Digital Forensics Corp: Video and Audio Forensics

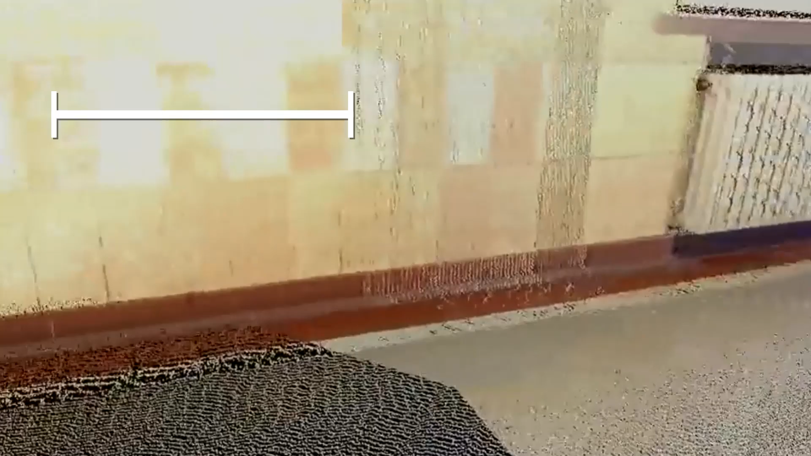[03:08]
These techniques are designed to build digital simulations, incorporating information from video sources,
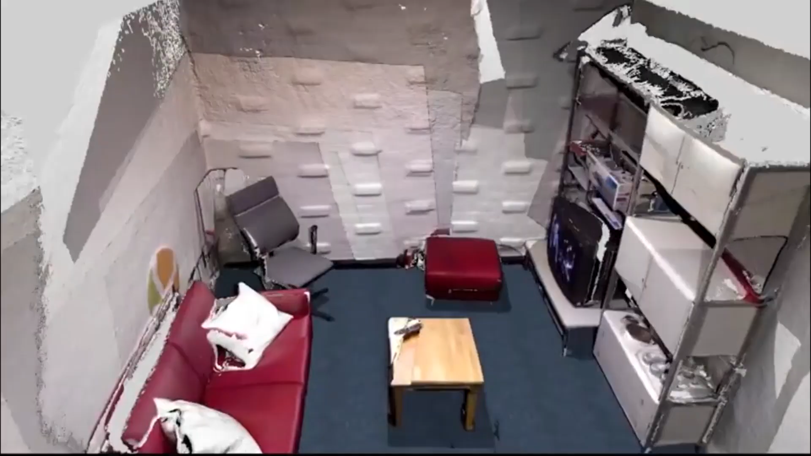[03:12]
and extrapolating key data such as vehicle speeds or even the sizes of people or objects within the frame.